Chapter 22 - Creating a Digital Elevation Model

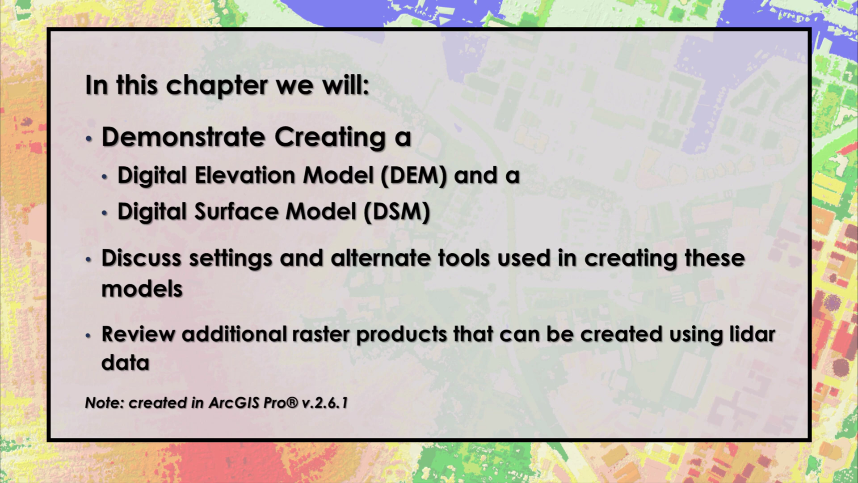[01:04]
Recall from earlier chapters that a first return can be bare earth, the top of a building, or the top leaf on a tree, for example. When creating a digital elevation model from LIDAR points, all ground points must be classified first, because only ground points are used. We begin with a new map scene, and have added the San Luis Valley dataset. Be sure to display ground points only. A DEM is a raster dataset. To create a DEM from a LIDAR dataset, we use a conversion tool.
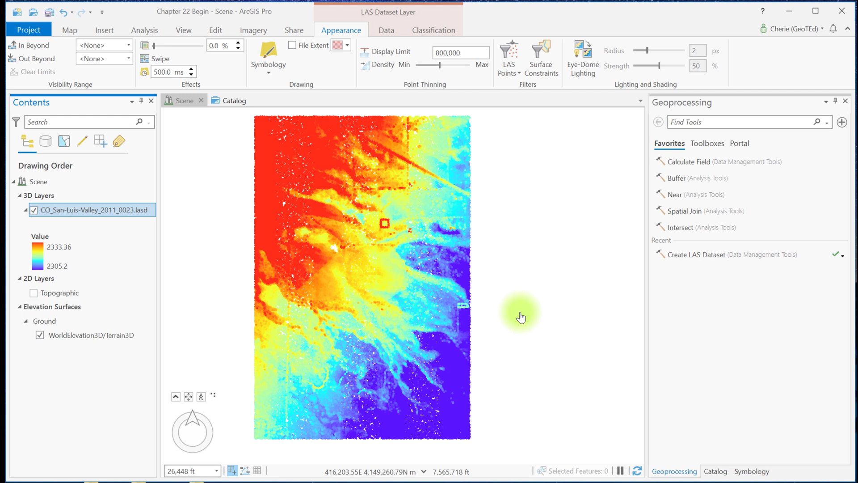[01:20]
To locate this tool, you can either go to the Analysis tab, Tools, and search for Last Dataset to Raster, as shown here, or you can use the shortcut icon in the Last Dataset layer, Data,
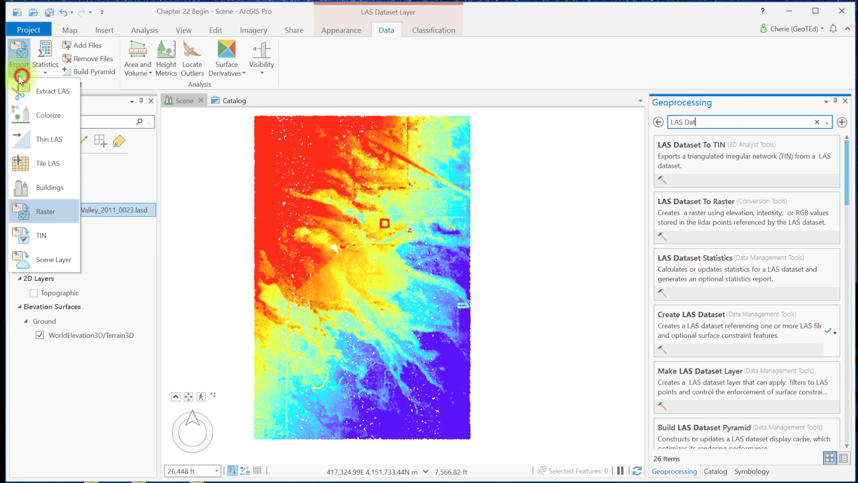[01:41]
Export dropdown, Raster, which also opens the Last Dataset to Raster tool. As we pointed out in previous chapters, you need to be careful with the shortcuts. They sometimes don't operate the same as the tools in the toolbox. We'll talk about that more in this video. The San Luis Valley Last Dataset already appears in the Input Last Dataset field. But the dataset doesn't have to be in the project. If it's not, use the File folder at the end of the line to navigate to the folder where the Last Dataset you need is located.
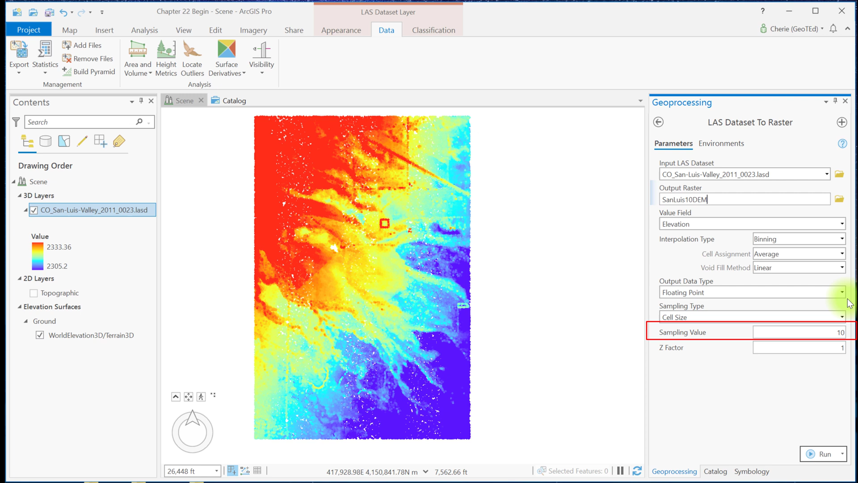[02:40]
And use cell size for the sampling type. Sampling value is the resolution of the cells in the new raster. Leave this as 10 for now. Recall that the unit of measurement for this dataset is meters, so the resolution of the the new raster will be 10 meters. Leave the Z factor as 1. If this is changed, the vertical differences will be exaggerated. Only change this value if you're creating a dataset for
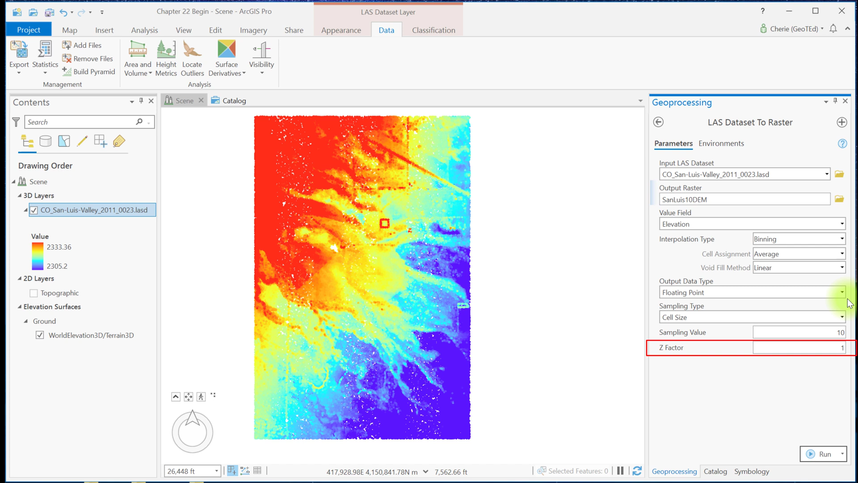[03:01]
display purposes and exaggeration of vertical differences is useful. Always use 1 when creating a DEM for analysis. Interpolation type has three options, binning, average, and linear. The choice of settings for these three depends on many factors. For example, a different method may be chosen for delineating a watershed for
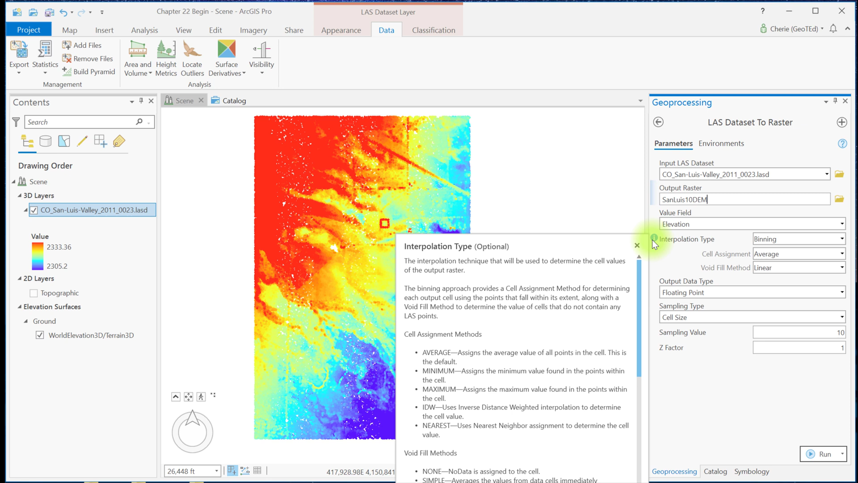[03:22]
a forested area as opposed to a watershed in an urban area. Consult the appropriate academic literature for assistance with making this decision. For this example, I'm going to leave the default values for all fields and run the tool. The new DEM is added to the 2D layers and contents and displays in stretched symbology, but it's under the point cloud.
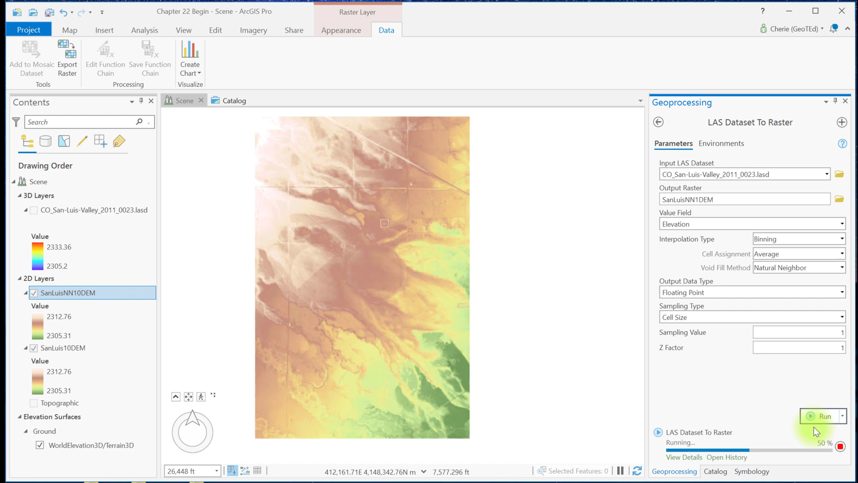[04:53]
Changing the symbology to the same as the others. We see the range of values for the resulting DEM is slightly different from the prior two DEMs.
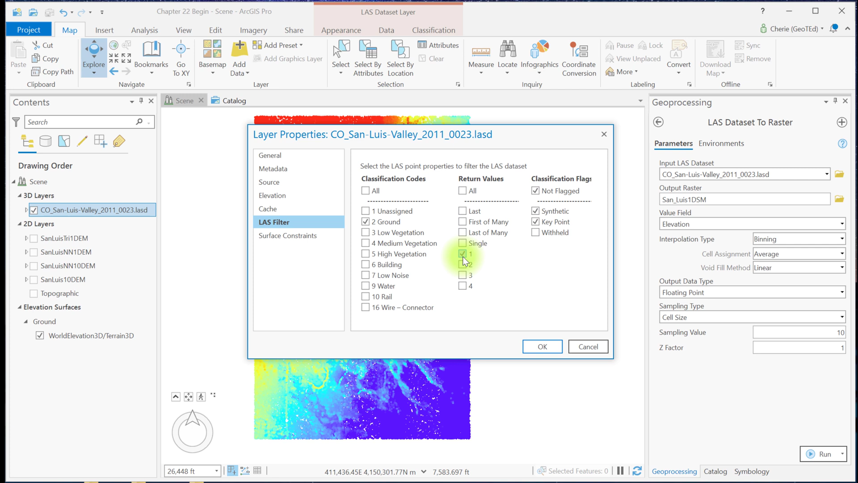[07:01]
The first thing we need to do is set the last filter to first returns. The classification code doesn't matter. It's still just ground here. But the tool will only use first returns no matter what class code the point is assigned.
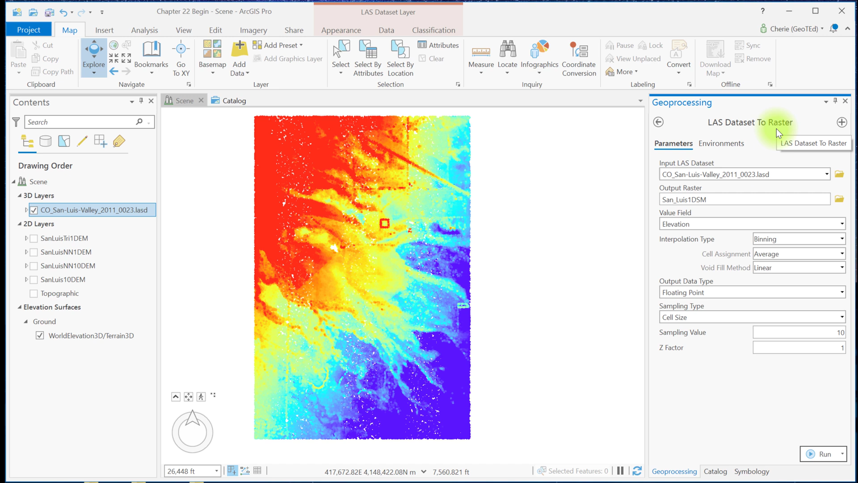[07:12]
Now in the last dataset to raster tool, I have the last dataset as our input last dataset. I've given the output raster a meaningful name. And I'm going to leave all these settings default except for the sampling value.
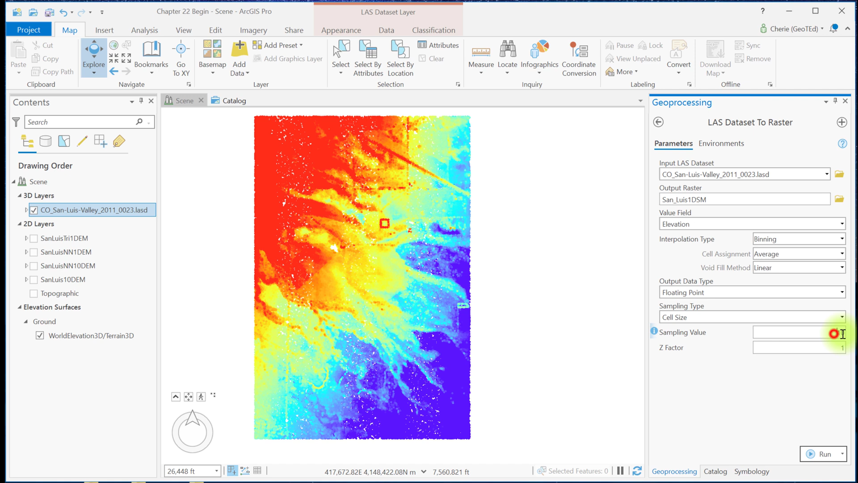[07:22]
I'm going to set that to 1 and run the tool.